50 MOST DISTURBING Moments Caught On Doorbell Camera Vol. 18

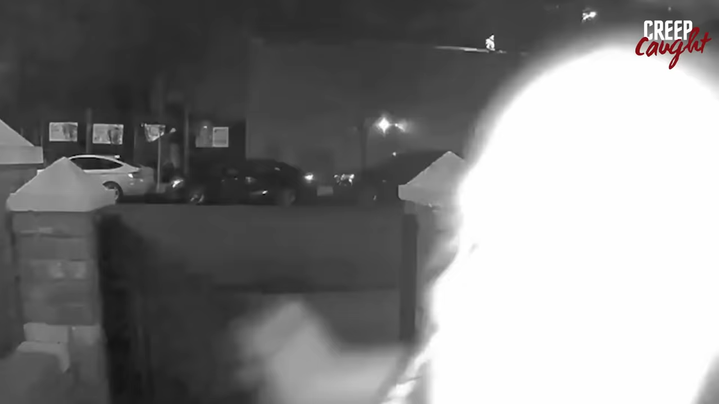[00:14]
Two girls were staying over at their grandpa's place
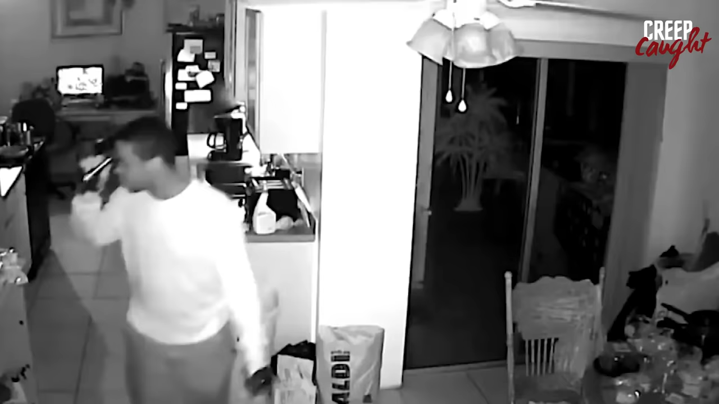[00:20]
just outside Orlando when two burglars broke in. The scary part?
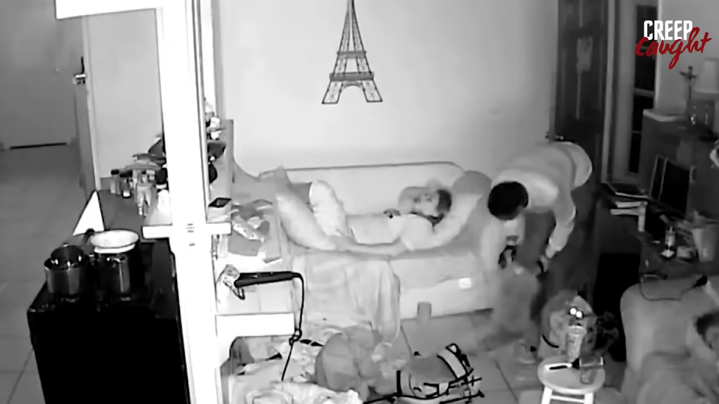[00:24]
One of the burglars had a weapon. The grandpa, Alvaro, was really shocked and scared when he saw the video. The burglars made off with a cell phone, a weapon, and some credit cards before taking off. That really freaked us out when we saw that. We couldn't believe it. That's what the police said.
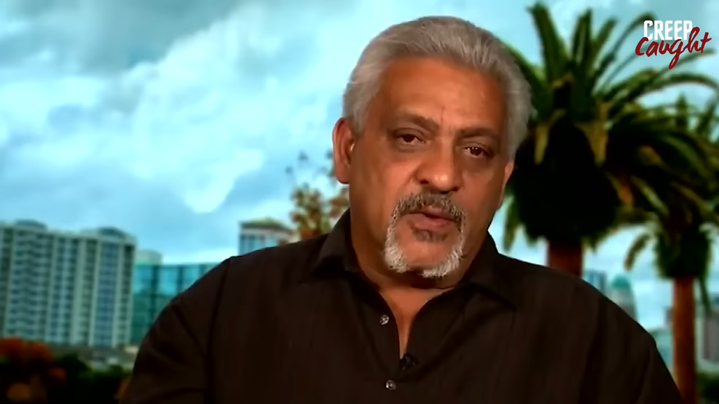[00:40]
Thank God I didn't wake up when my wife woke up and walked out there. He said, you probably would have been shot. In a separate incident in Fort Worth, Texas,
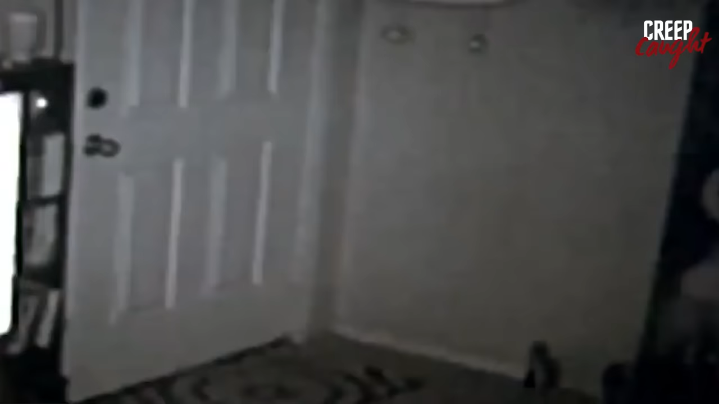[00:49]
a woman dozed off while watching a crime show titled Stranger in My Home. When she woke up, she found out a real-life stranger had actually broken into her house.
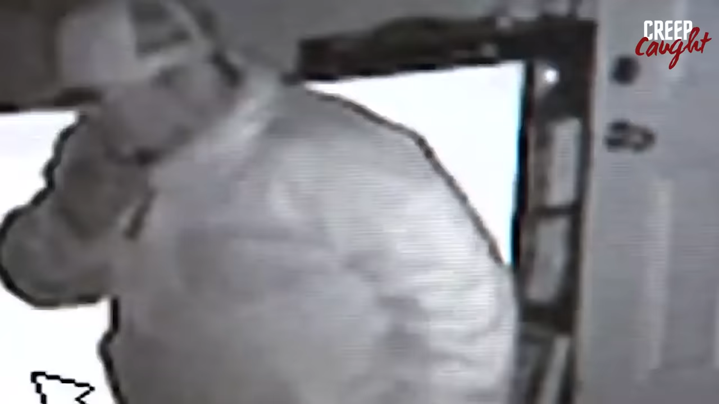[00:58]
She tried to get out through a window, but the intruder blocked her way. Her loud scream scared the intruder away.
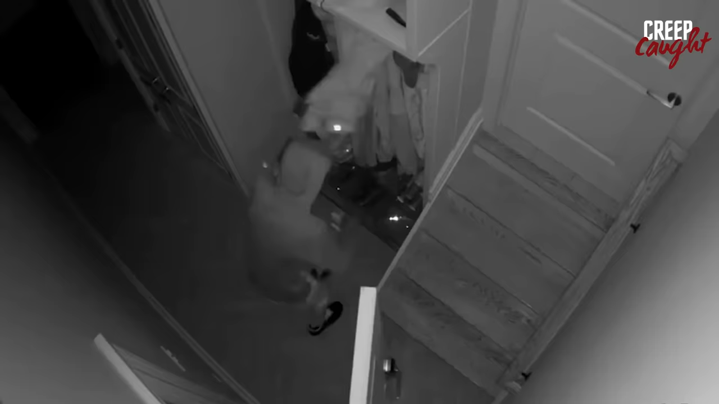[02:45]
Once inside, the burglar searched through the mudroom, likely looking for keys or valuables, before exploring deeper into the house, even near the stairway.
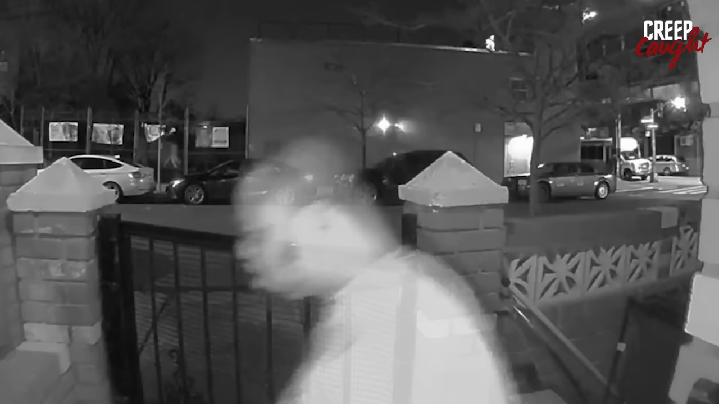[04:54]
Seems like he might have been drunk, but who knows if there's another reason for acting that way. Ah! After a while of kicking and screaming, he just took off.
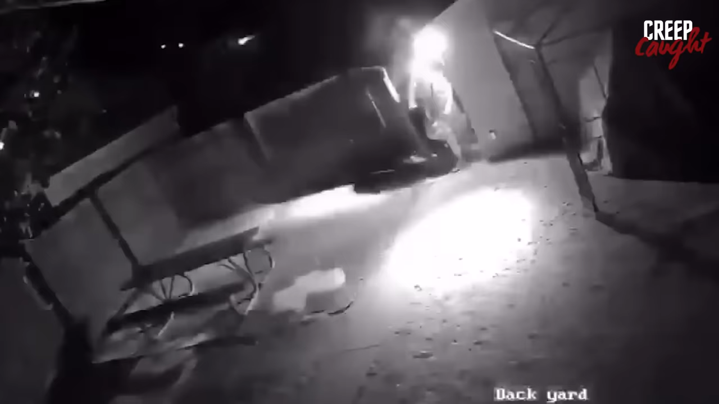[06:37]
Three armed suspects, their faces partially covered by hoodies, approach a house where 12-year-old Edmundo Pena is engrossed in playing video games.
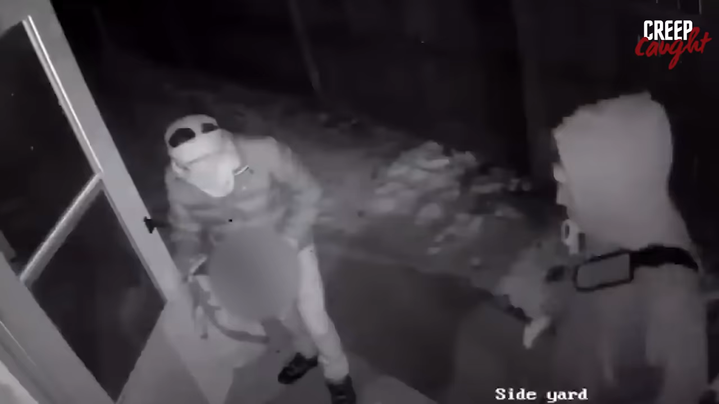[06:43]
Unaware at first, he becomes alarmed after hearing two attempts to break in. Edmundo rushes upstairs to alert his mother. In the bedroom, he warns her of the intrusion just as the suspects gain entry. I heard the first bang, and I didn't know what it was, but then I heard the second one, and that's when I ran upstairs.
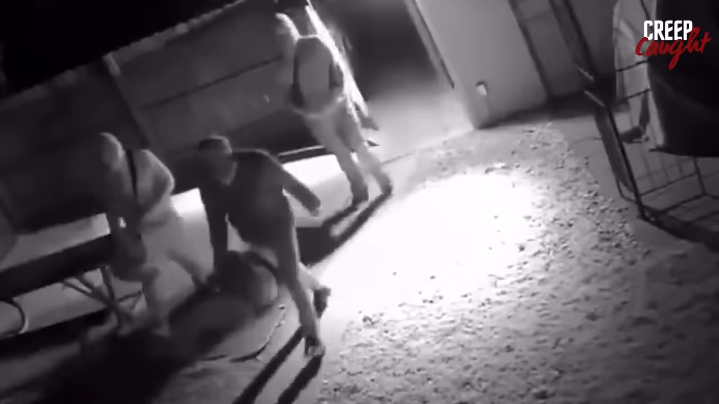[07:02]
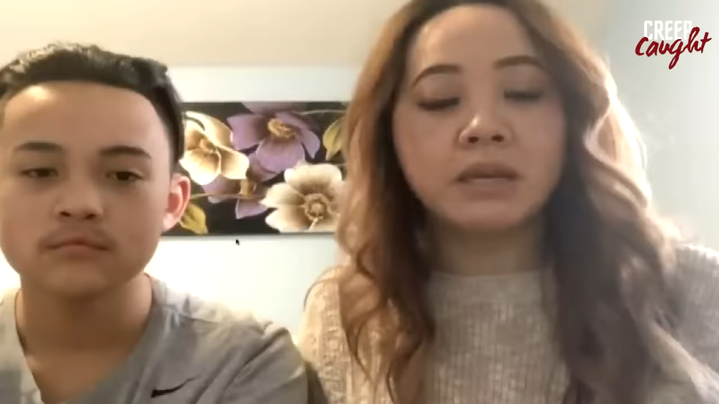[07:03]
I saw him running towards me, screaming like, "Mom, somebody's trying to break in!"
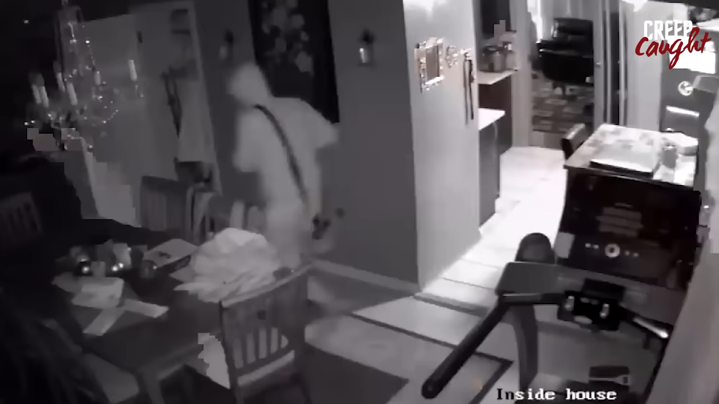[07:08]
As the armed intruders move toward the stairs, the family dog interrupts their progress with loud barking. Startled, and perhaps realizing they might be caught,
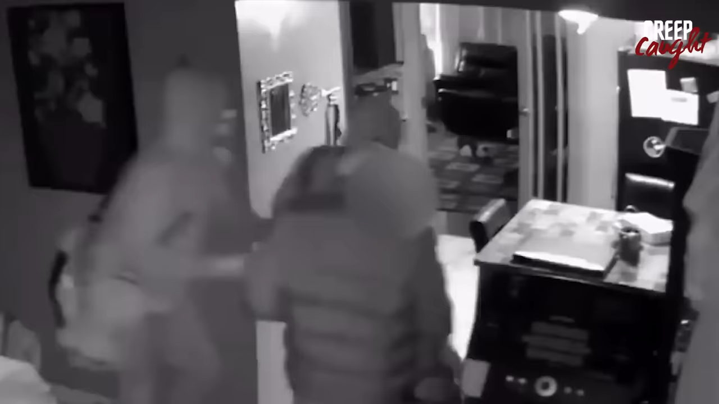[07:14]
the suspects decide to flee, taking a laptop before leaving. If they break in, we're just gonna have to jump off the balcony. I couldn't believe there were three men in my house. Edmundo and his mother, fearing for their safety, anticipate the intruders coming upstairs and prepare to escape to the balcony. They even consider the possibility of jumping off if the situation escalates.
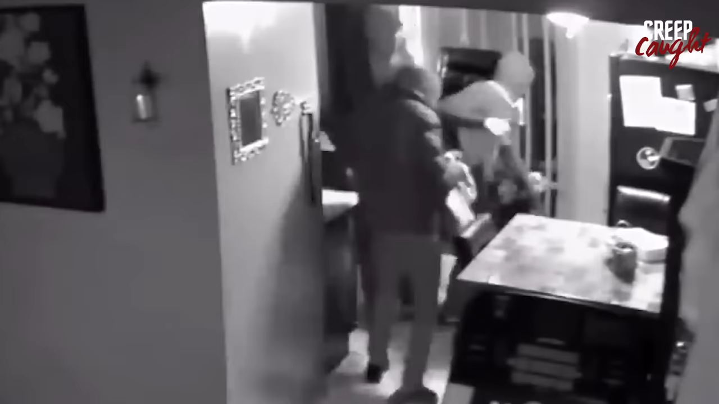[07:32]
Authorities are still on the lookout for the three suspects involved in this unsettling home invasion. Two crooks broke into an apartment in Dublin, Ireland, while a mother was home with her kids.
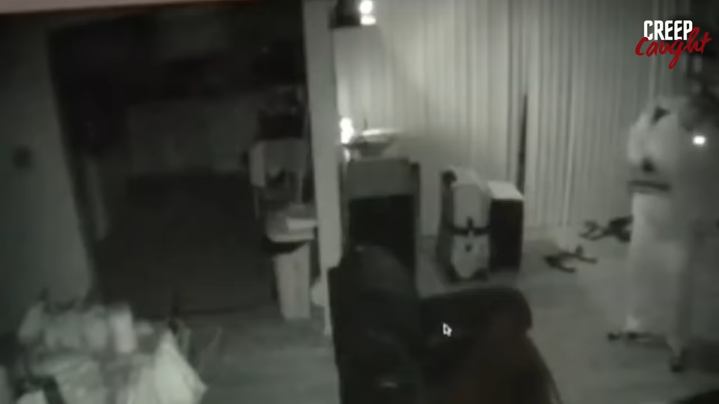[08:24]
who happens to be eating at a restaurant, receives a notification and confronts the crook.
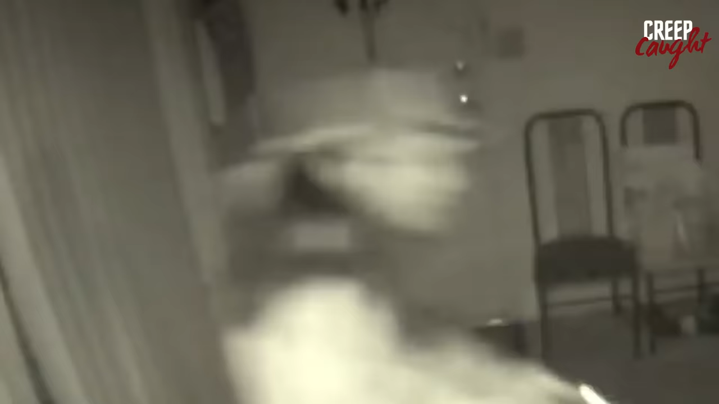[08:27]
After realizing he's been caught, he takes off. I had three cameras, one of them which wasn't working.
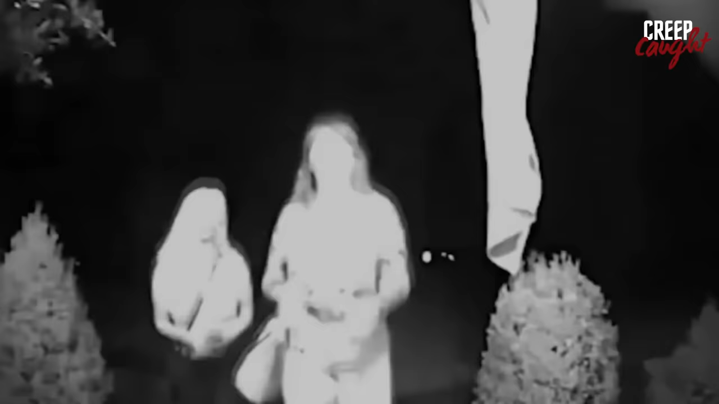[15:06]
Two women arrive at their house late at night, unaware that they're being followed. As they enter, a person attempts to join them,
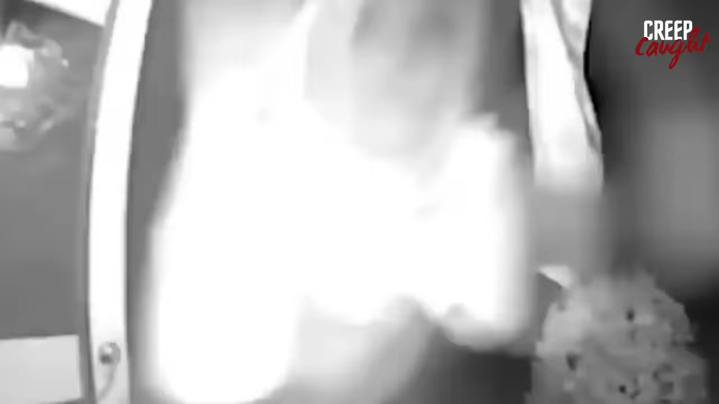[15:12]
but their instincts kick in and they swiftly close the door, thwarting the intruder's plan.